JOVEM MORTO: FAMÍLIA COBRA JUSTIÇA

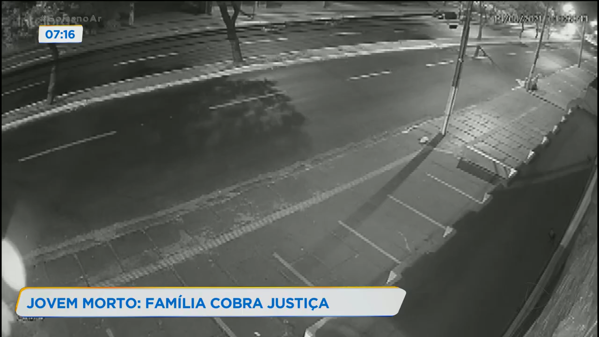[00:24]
Câmeras de segurança gravaram o momento em que ele é perseguido por um carro quando perde o controle da moto e bate de frente num poste da Avenida T2, no Setor Bueno, em Goiânia.
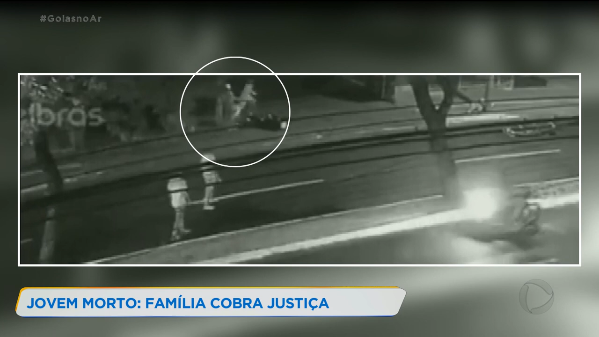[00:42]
Um deles chuta a moto enquanto o comparsa chega a arrastar o corpo da vítima. O casaco de Gabriel, que era um blusão do Goiás, é retirado.